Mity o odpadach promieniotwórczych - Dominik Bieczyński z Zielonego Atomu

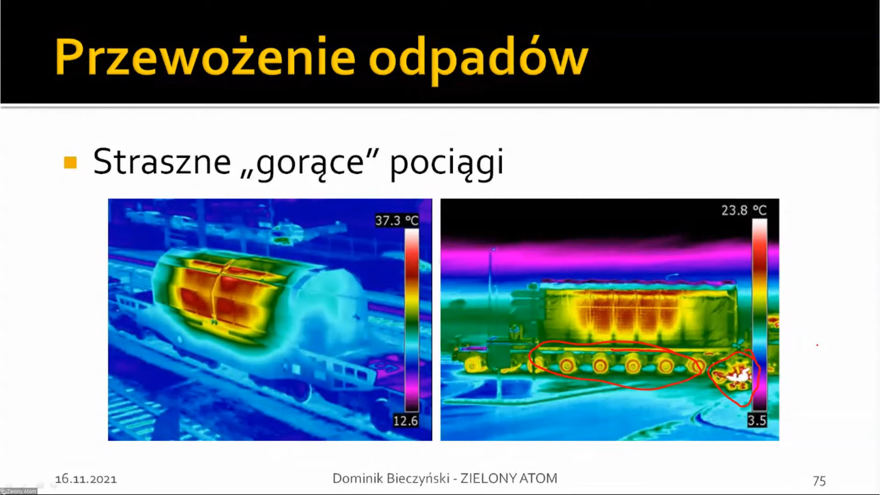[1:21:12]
trudno powiedzieć czy to jest jakiś pojazd czy coś co stoi przed przejazdem kolejowym a zwróćcie też uwagę jak mocno nagrzane są koła w tym pociągu czy koła są promieniotwórcze przewożenie odpadów pociągami lub też samochodami nie stwarza żadnego zagrożenia a żeby przekonać opinię publiczną że faktycznie